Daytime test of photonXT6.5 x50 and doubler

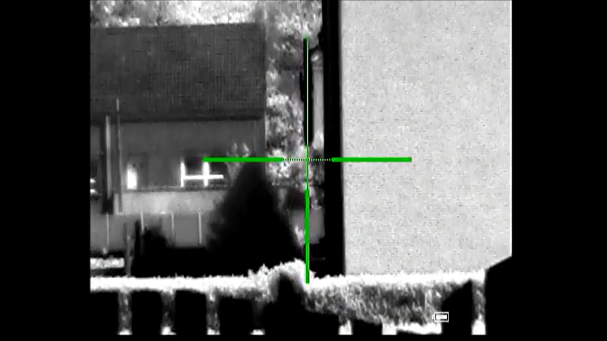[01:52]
Again this is the six power and photon 6.5 sorry and it's again it's at the same point at the same distance.
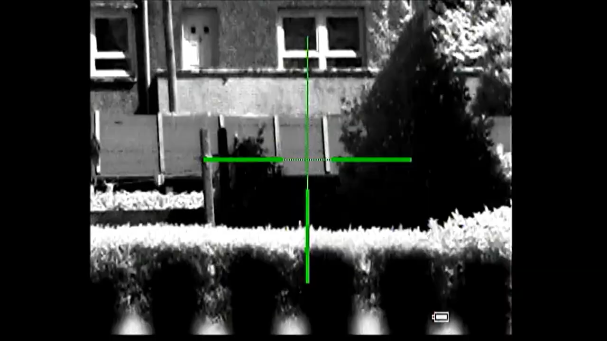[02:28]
I haven't really just kind of moving it around trying not to look in any windows.
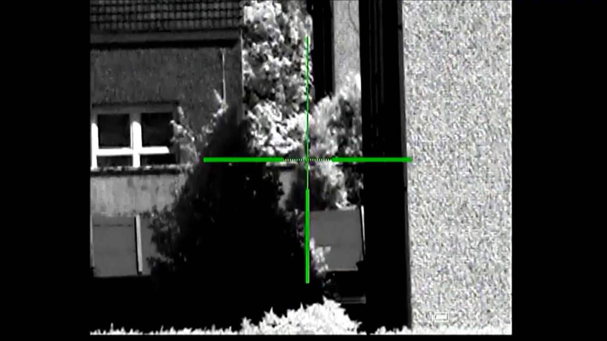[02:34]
But you can see that the magnification again is thingy is really really good. Okay thanks.